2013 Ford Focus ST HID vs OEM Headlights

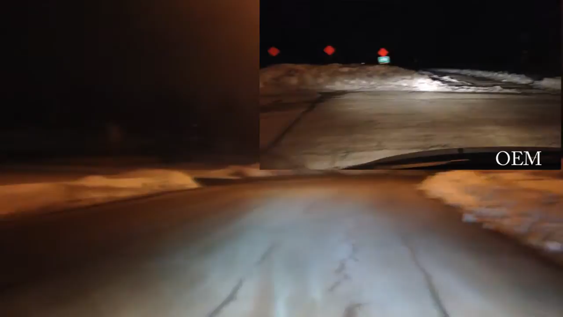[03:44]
or what it looks like with my lights adjusted the proper way. So, I don't think you can see much of it.
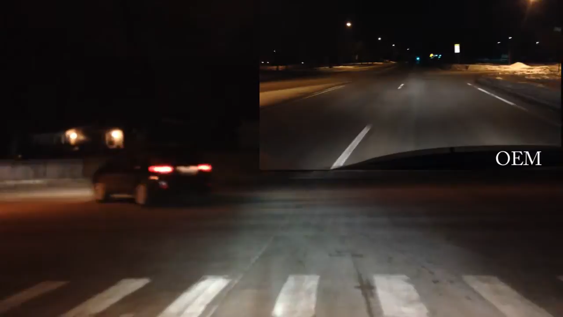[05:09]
The quality of them is typical of what you would expect things from, uh, eBay to be. But, I mean, I do like that I'm not blinding people. That it's definitely, you select, uh, or these were definitely made for, uh, left-handed drive. And, uh, you can see that it's not blinding the people in the left lane.